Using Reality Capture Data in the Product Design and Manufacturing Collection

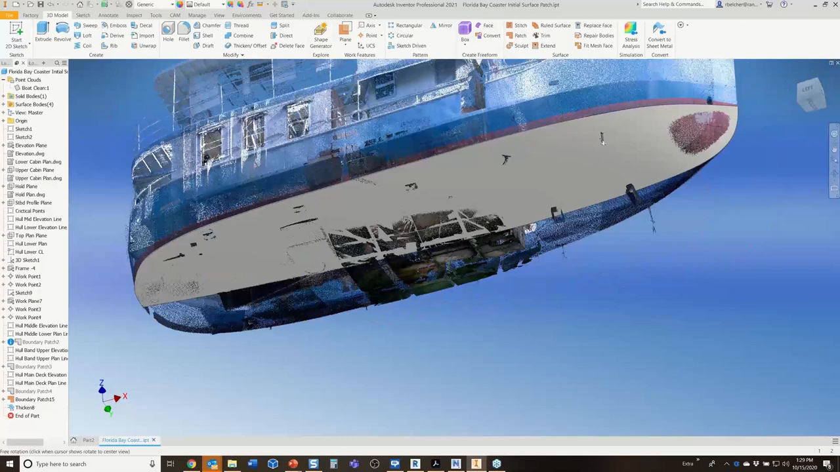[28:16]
Now, you guys, in our goal today, remember, perfection is something I'm not going to – I'm never going to attain perfection. The hull, you see, I've got a couple of spaces where the hull might be poking through a little bit. I might need to go in and add some additional lines for some shape up here. So this is a very quick and down and dirty look at this overall process.
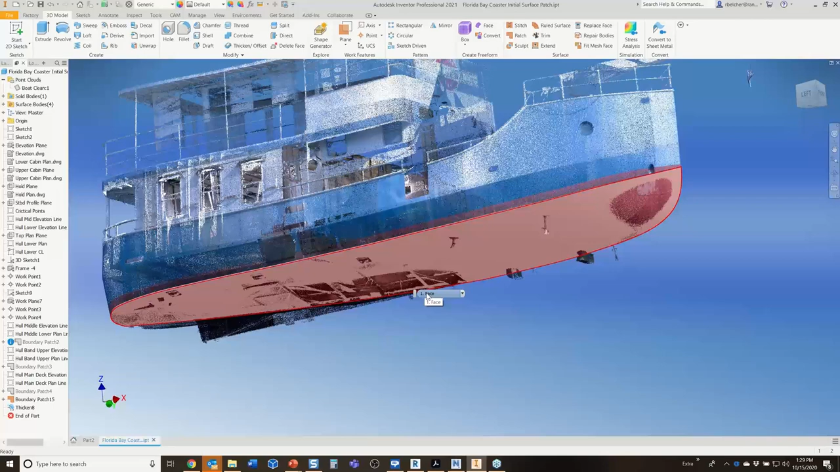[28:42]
So let me show you how – let me show you one way you can actually trace the hull of a ship, or you can trace these complex edges and get them into your system. I'm going to use a specific point cloud tool in Inventor called a cloud point. And I'm going to add some points along the hull right here. There's another – there's another knuckle or another line, a distinct line of shape along the hull here. So I'm going to grab that one for you.
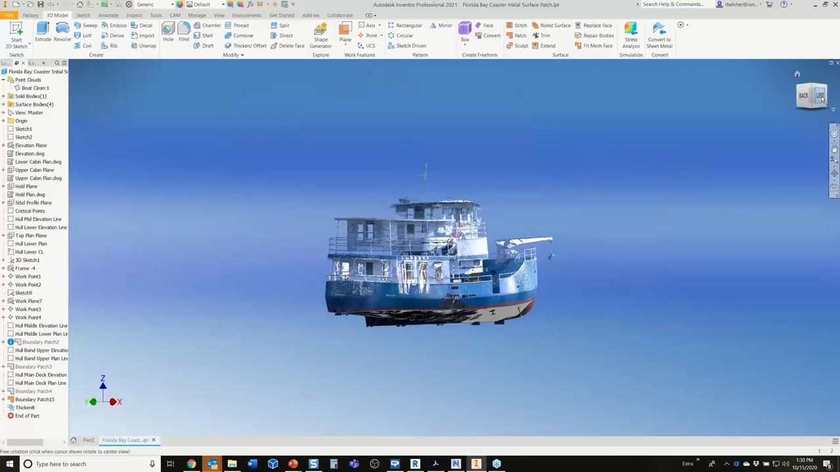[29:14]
So this is just one way to do it. I'm going to go back to the Manage tab, and we'll go over here to Cloud Point. Here you have Cloud Point and Cloud Plane. Both of these allow you to create a point from a point cloud, a work point from a point cloud, or you can create a work plane from a point cloud. So they're both very, very useful. But I'm going to come here to the front, and you guys, I'm going to try to get this close.
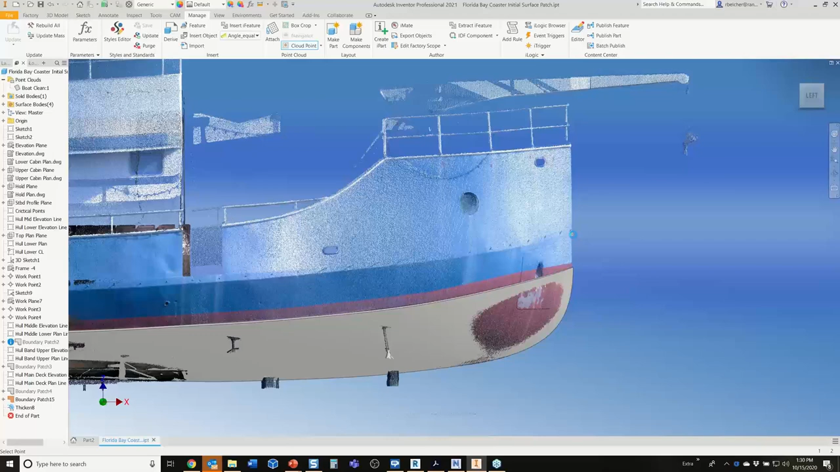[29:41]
But for time's sake, this is not going to be very perfect here. But I'm just going through. I'm now hitting the space bar each time so I can select these points. Now I'm going to select one here, and then I'm going to select one right about here on the end.
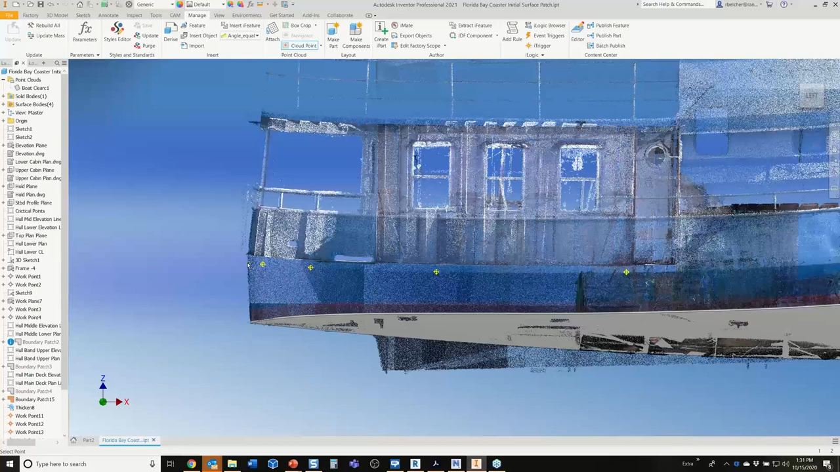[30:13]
Now, again, if I had all the time in the world, I could zoom in there and make all these pics just as nice and pretty as you can.
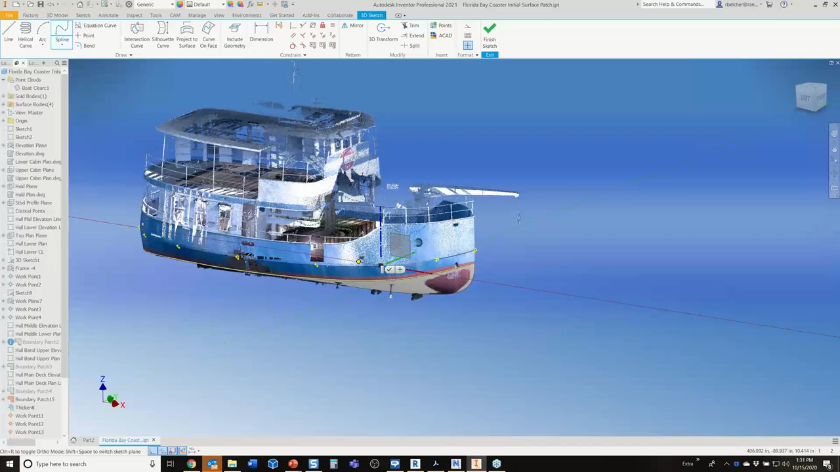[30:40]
from the front of the boat to the back of the boat. I just want to make sure I get a good green snap point each time.
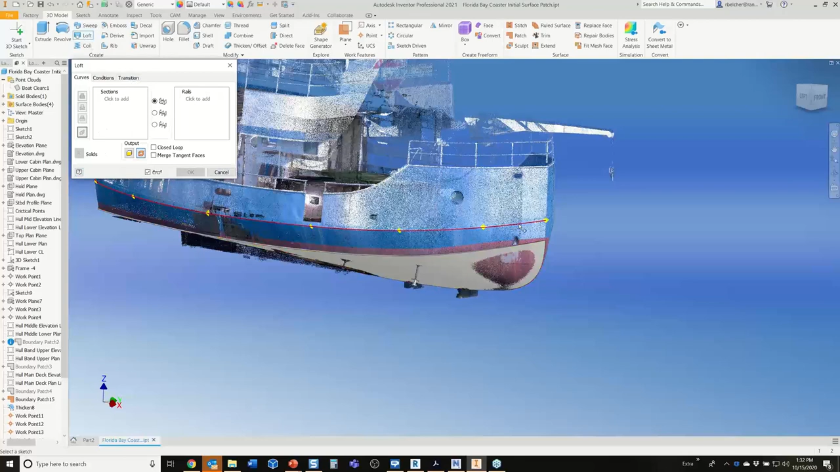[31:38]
It's going to go between that line and this inside edge of the model here. All right?
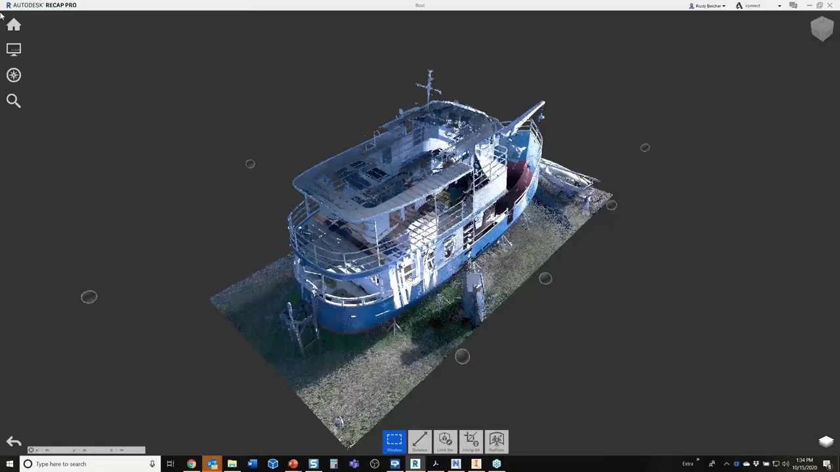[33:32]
I'm going to hop in to recap and let's open. I don't want to save that. But this is the scan of the mess,
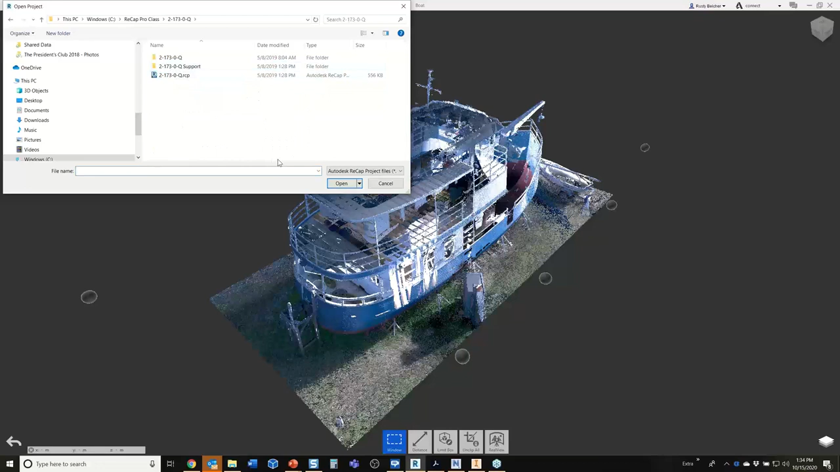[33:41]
the mess hall on board the Wisconsin.
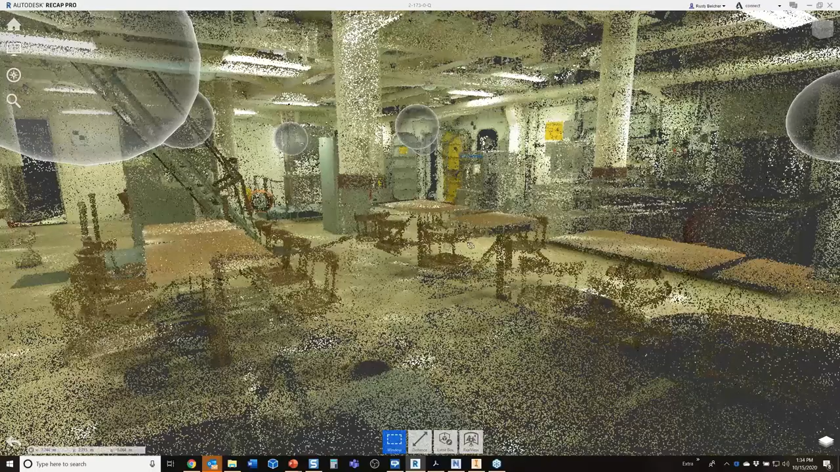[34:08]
So in the mess hall, the ice cream machines are still standing there. The fountain drink machines are still here. And they have the old logos from the old – you know, from that particular time, almost 20 years ago.
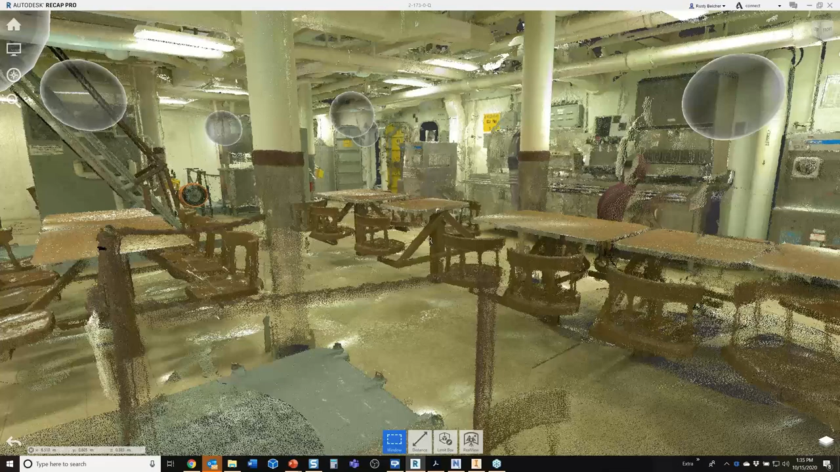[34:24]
So – but anyway, looking above – let's
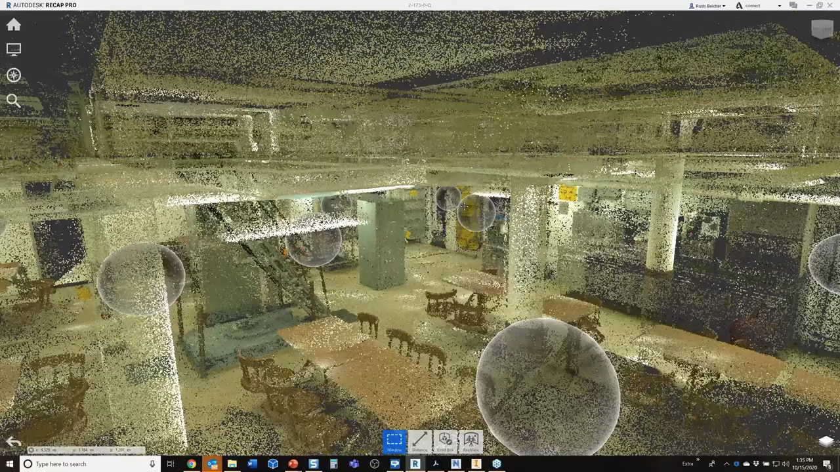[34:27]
go over here and let's go in one of these scan – these real views.
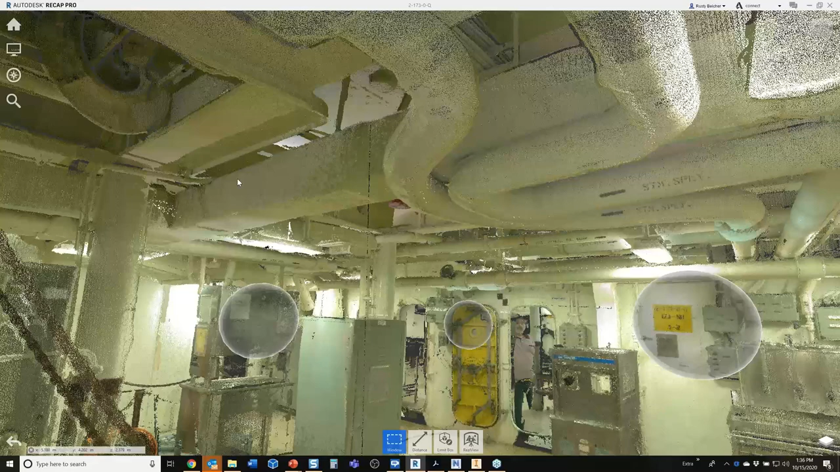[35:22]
its own point cloud file, and bring that into Inventor, which I've already done. So I'm going to start a new file here. Now, I'm going to be using the factory design utilities.
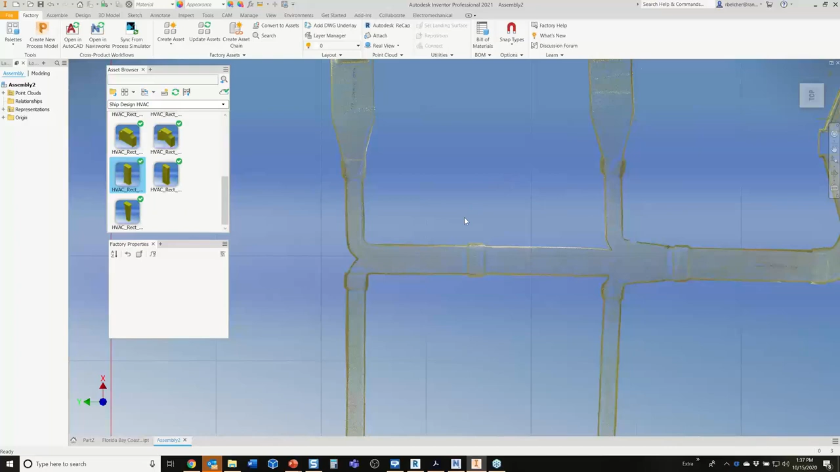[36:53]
I'm going to grab a straight duct, and I'm just going to bring it in. And now I'm not going to go into the – way into depth with how the factory design utilities work, but when I bring in an asset, I have a choice as to how I want to orient it. Let me go back to my top view here. I just like looking at it from this particular view.